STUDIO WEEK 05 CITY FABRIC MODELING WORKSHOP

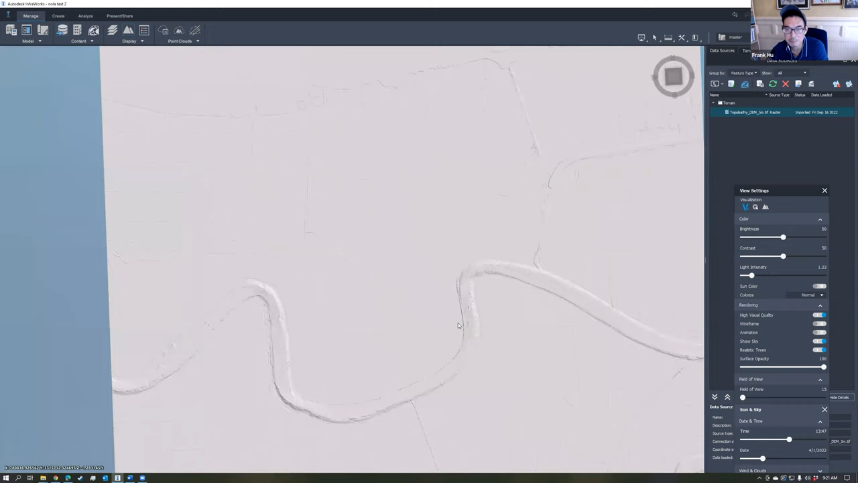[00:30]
What I did was I took the topobathymetry dataset of New Orleans and I brought in here just to show what it can do. At a large regional scale, New Orleans is flat. But what I wanted to illustrate with this tool is that with a few simple modifications, say for instance going into here and multiplying the Z by 10,
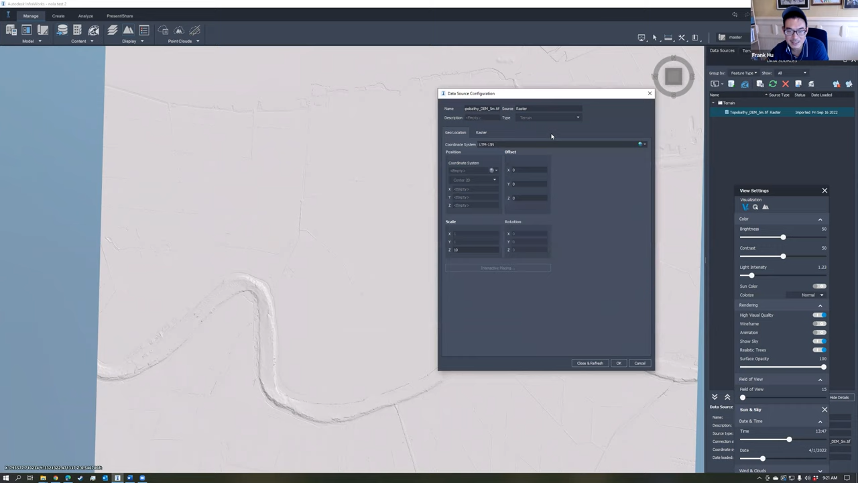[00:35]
exaggerating the terrain a bit, we can actually get a better picture of the topographical gradient of the city.
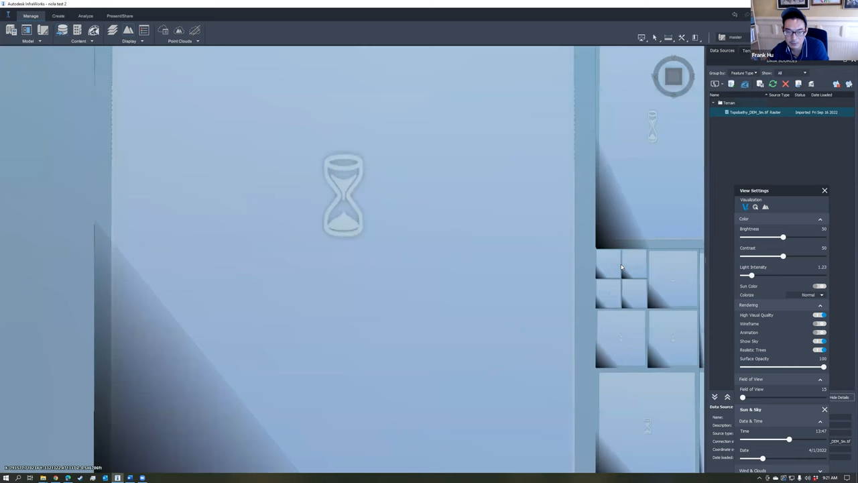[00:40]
The topography of New Orleans controls everything about how
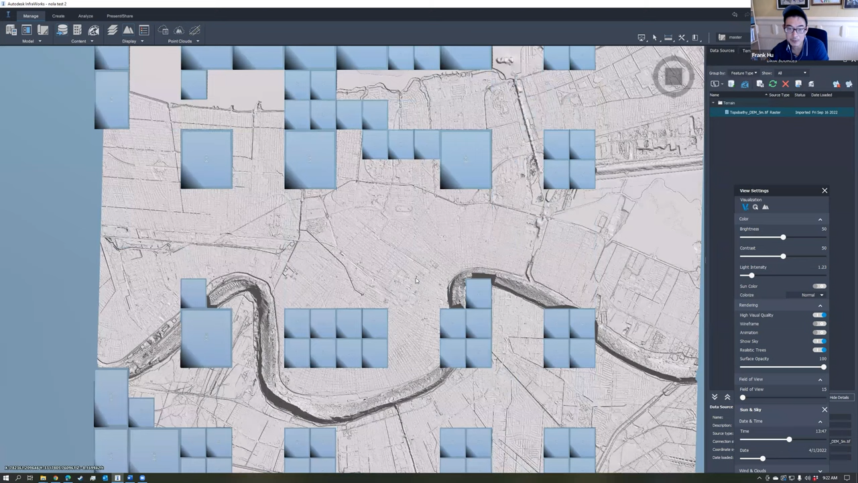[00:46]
the city operates from its flooding to its drainage to its natural environment. The topography is of an absolutely ridiculous level of precision and resolution where you can almost make out all the blocks of the city, even things just like the actual bathymetry of the river.
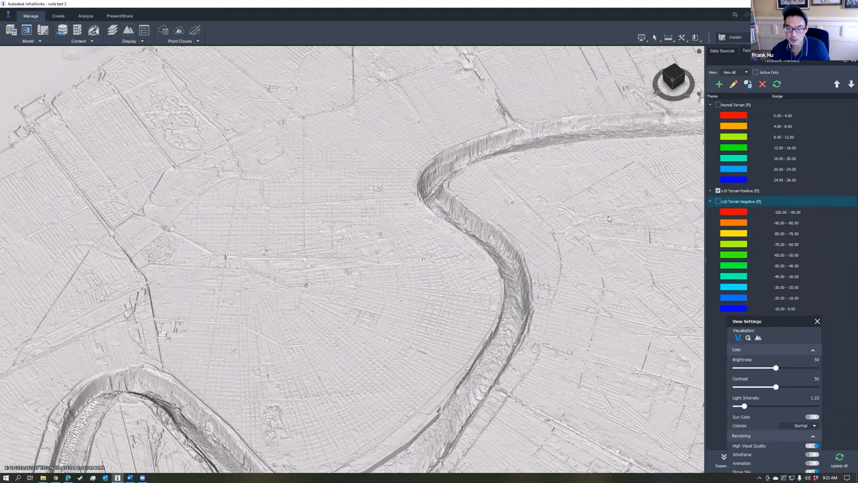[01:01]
With this terrain tool, all of a sudden, just the very simple question of where are the areas that are above sea level and where are the areas that are below sea level can just easily be visible using these gradient tools here.
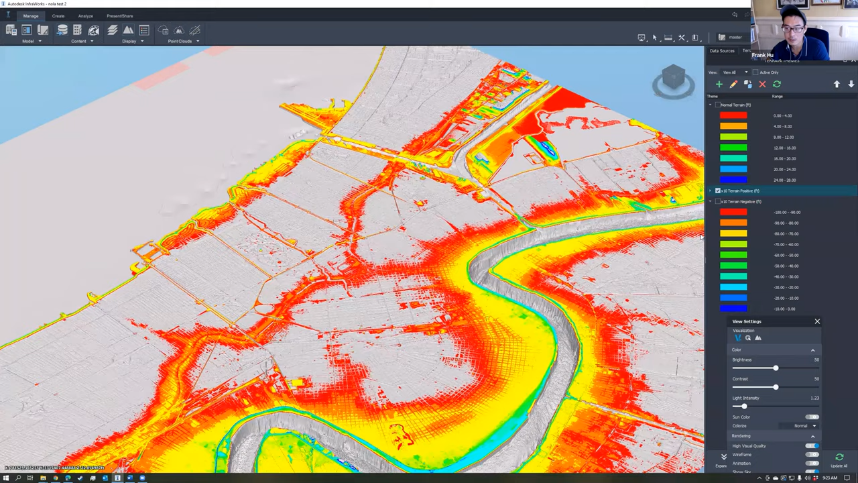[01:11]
And so all I simply do is I simply take a gradient tool like this, set the base elevation to be zero, which is sea level, then create a gradient above that. You can inverse this and show the areas that are most impacted by flooding.
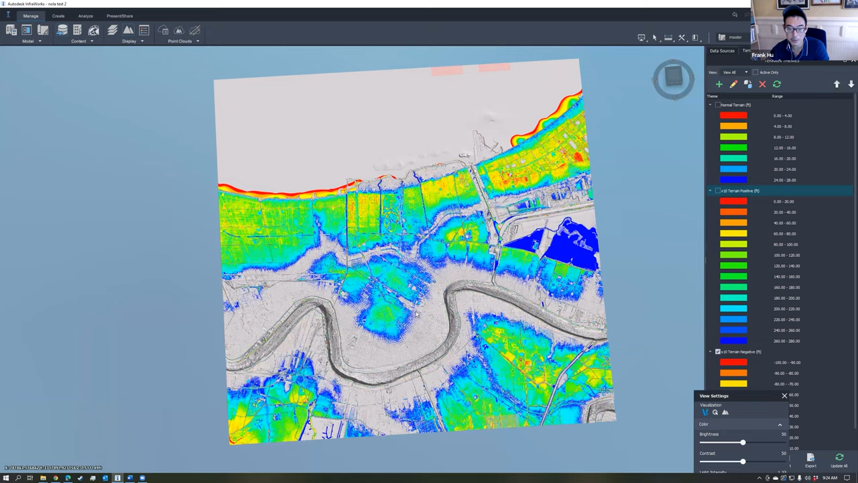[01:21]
So I am going to talk about how to take this and build models from that.
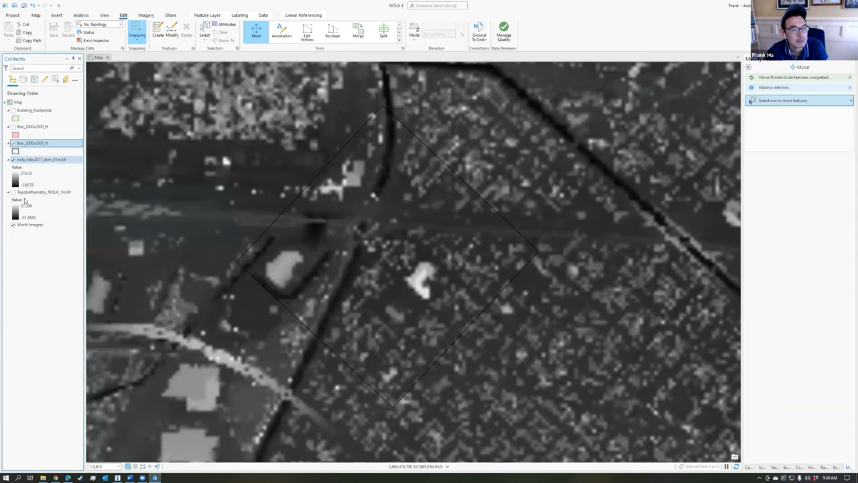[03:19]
Now the next step that we do is we need to take the basemap information, these HOPO datasets, the LIDAR dataset, and the bathymetry dataset,
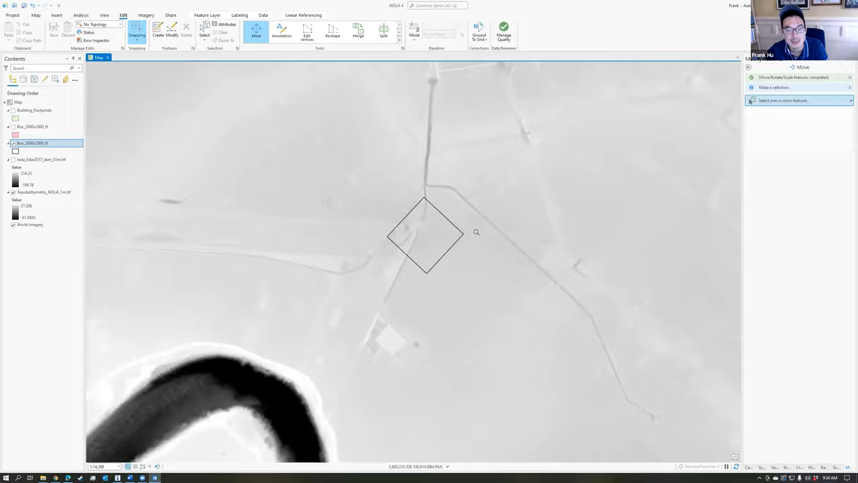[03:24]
and we need to clip it or trim it to basically represent an area that's kind of within the extents of this. The reason we do this is because this dataset here, as you saw in the box folder,
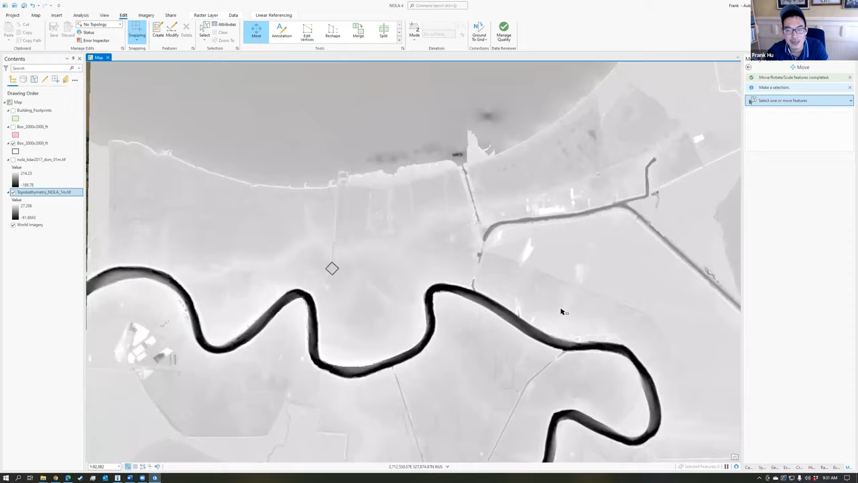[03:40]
it's four gigabytes in size. That's great if you want detail at the entire city scale. But for the purposes of modeling within InfoWorks, you just want to have a small portion of it. So you're not, say, uploading a four gigabyte layer into InfoWorks. You just want a small little portion of it.
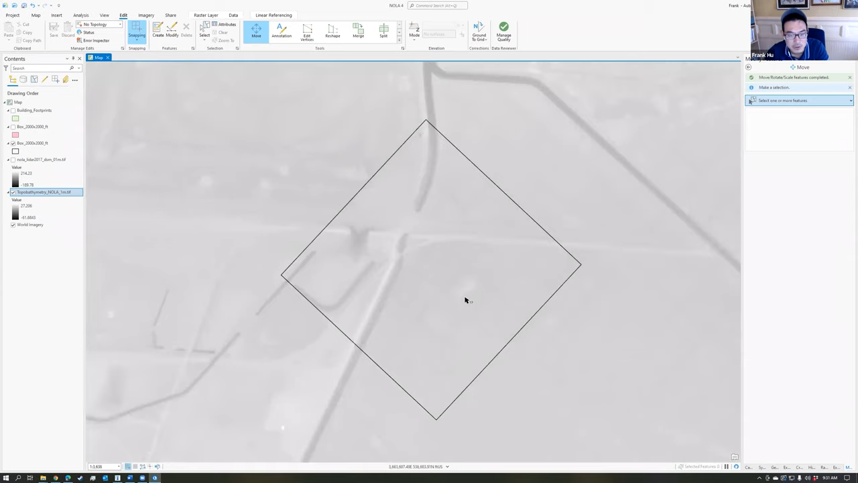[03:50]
So what I recommend doing is once you get your location set here, get your map close to the box and then right-click on the first,
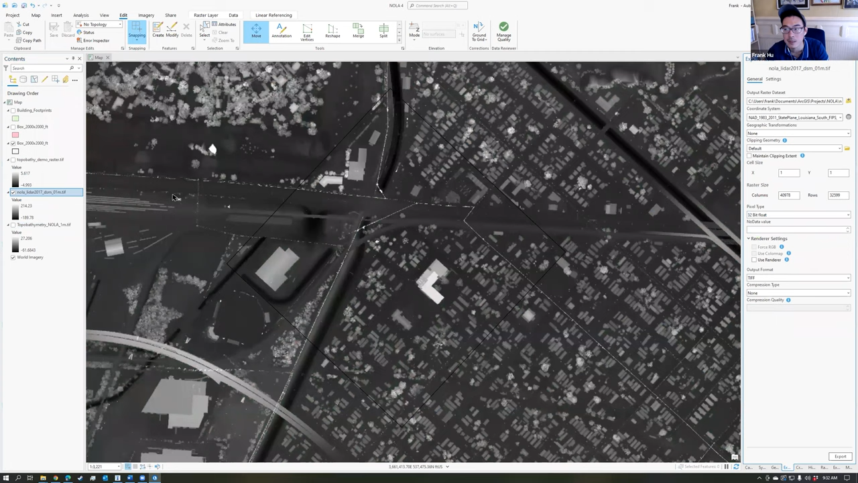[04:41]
So I'm going to right-click on that, Export Raster, choose Location, LiDAR Demo Raster.tiff. Choose Current Display Extent and hit Export. And now you see now you have two layers that represent a smaller extent around that area there.
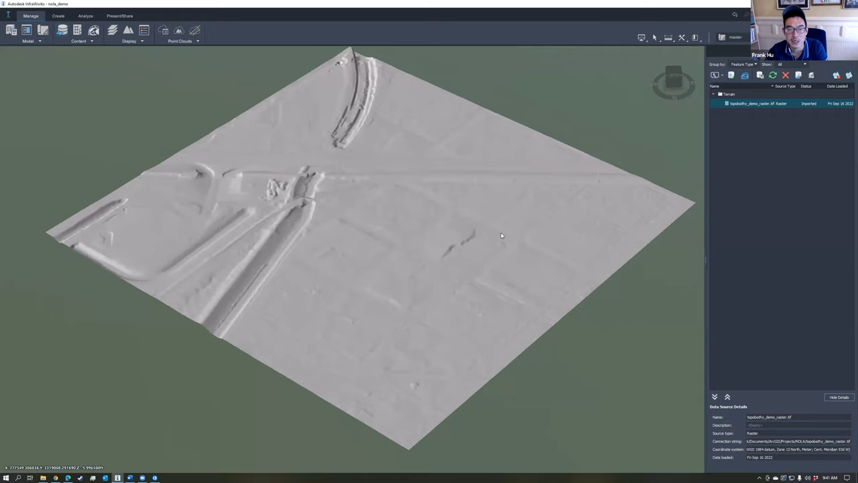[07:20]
A few things that you should play around with as you get used to this tool here. Visualization settings.
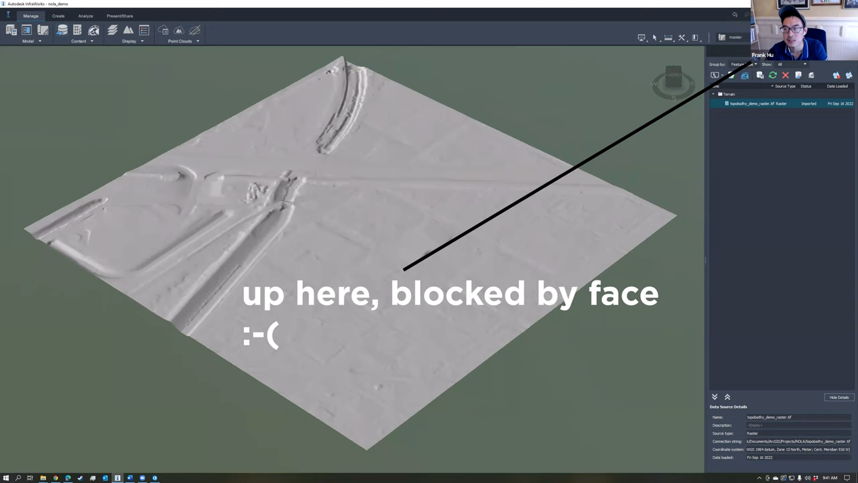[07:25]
And the way you get to that is to go to this tab, drop down arrow to the upper right corner of your InfoWorks model. And choose add here to create a new custom view. And call that one, say for instance. I made one called high quality. But let's just say you started this for the first time. You call it one like HQ view or whatever. You can call it wow view. It's choose that. And then when that's selected, you choose the little gear right there. And that brings up these view settings right there.
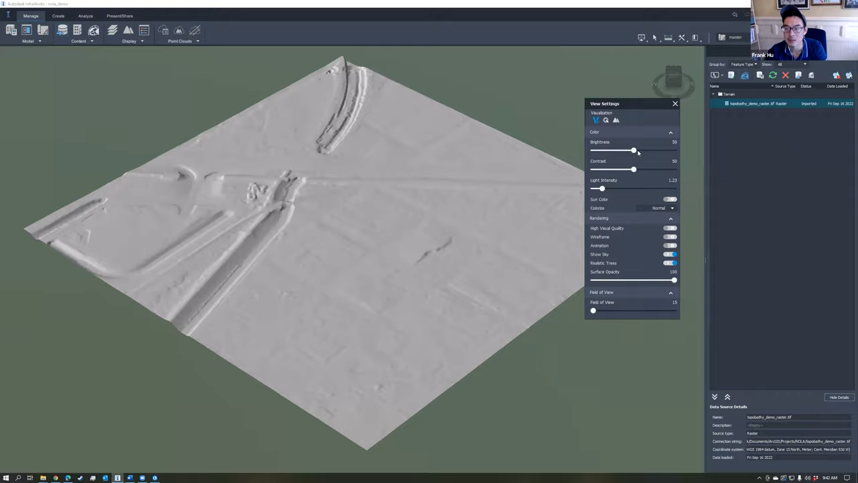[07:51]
And then this here is where you can begin to say, for instance, adjust brightness and contrast of the actual model itself. You can adjust the actual intensity of the sun. Sun color. This is a fun thing where it basically takes the actual light condition and gives it a nice warm tone to it. High visual quality. This basically just increases the quality of the shadows and the rendering capabilities. So sometimes whenever people play with this tool for the first time, the surface opacity is not 100%. You're going to want to make sure that obviously you're working out with 100% surface opacity. Also, the field of view down here.
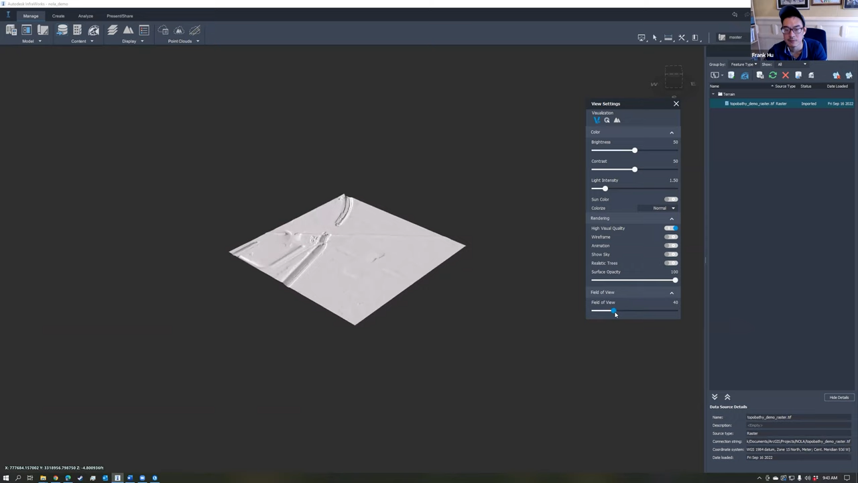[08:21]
This basically just sets the camera angle so that let's say, for instance, you want a bit more of a dramatic view of this model. You can do that. The thing that's really cool is if you go to this terrain view settings option here, click on the little mountain looking icon, you can see contours. If I check on this display contour lines box here, it actually just shows the actual contours for that area. These are one foot contours with a major contour every five feet.
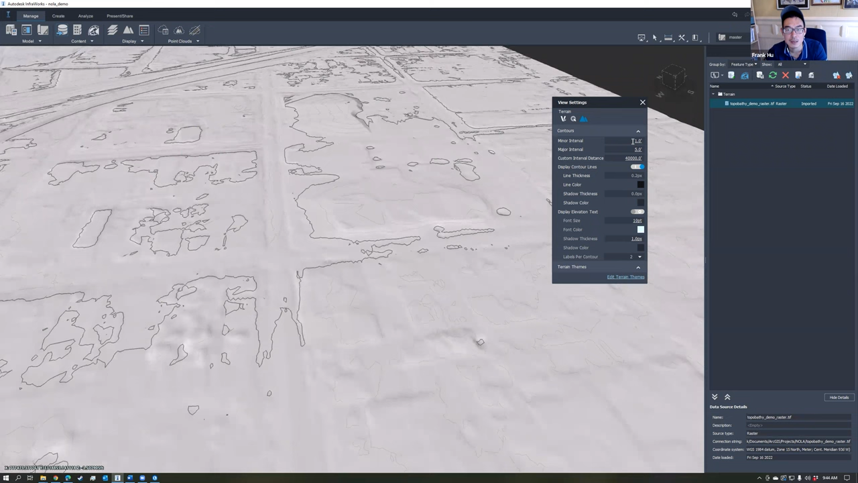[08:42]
And, you know, you can even go in here and say, because the topography here is so subtle at the regional scale, you can maybe go to a six inch contour to get more detail.
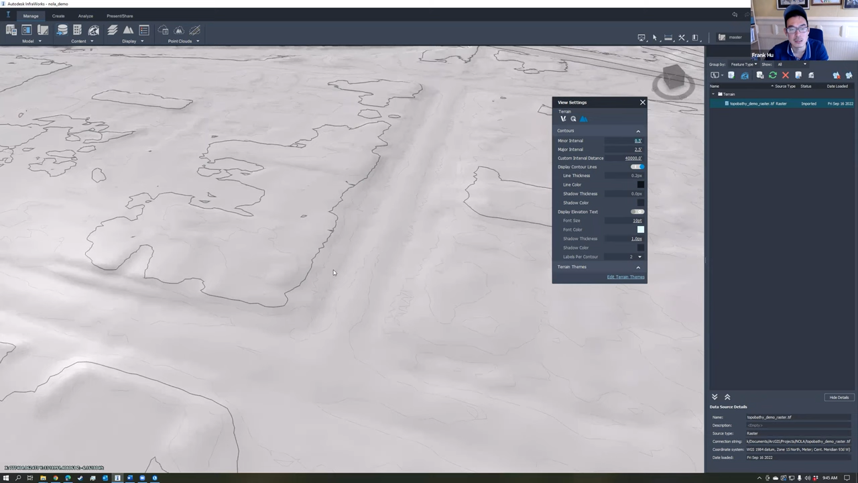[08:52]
And that one tool that you can use in addition to the contours is in the upper bar of the infrics tab. There's this 2D distance and slope option there. If you click on that, you can basically click two points and basically get the relative slope between those two points,
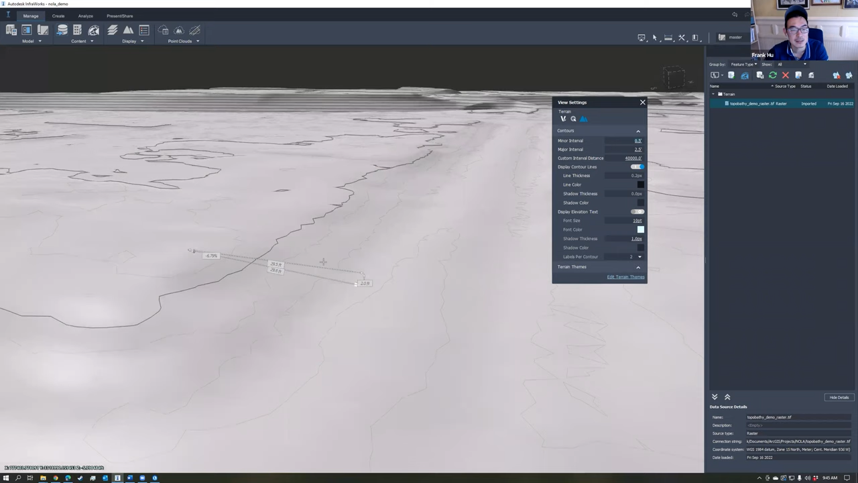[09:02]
as well as the height. Play around with these options here. But the next layer that we're going to add to this model is going to be the LIDAR. So go to raster in the data sources tab, choose raster. And then we're going to choose the LIDAR raster that we just exported. So choose that. And then that comes in here and we're going to configure that the same way. So we're going to double click on that. This one has a slightly different coordinate system. This one uses the Louisiana NAD, Louisiana South coordinate system.